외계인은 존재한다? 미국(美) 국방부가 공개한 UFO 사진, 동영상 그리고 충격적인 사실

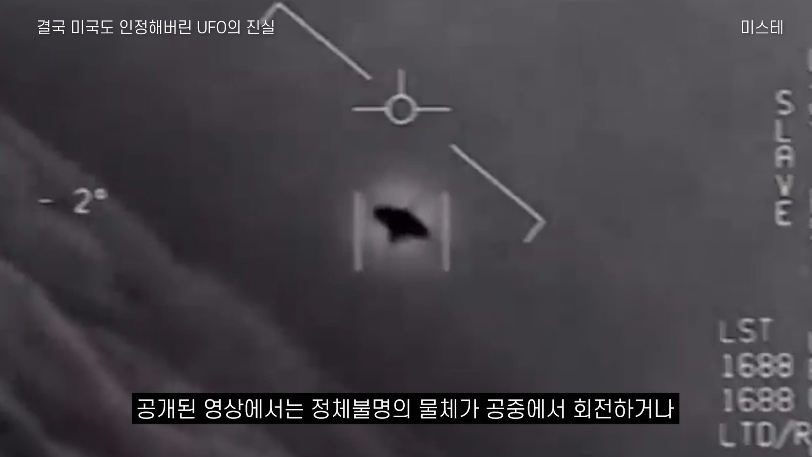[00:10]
미국 국방부는 지난 2020년에 해군 파일럿들이 포착한 3건의 미확인 비행체 영상을 공개했다. 공개된 영상에서는 정체불명의 물체가 공중에서 회전하거나 빛을 내며 순식간에 극초음속으로 날아가는 모습이 보였다.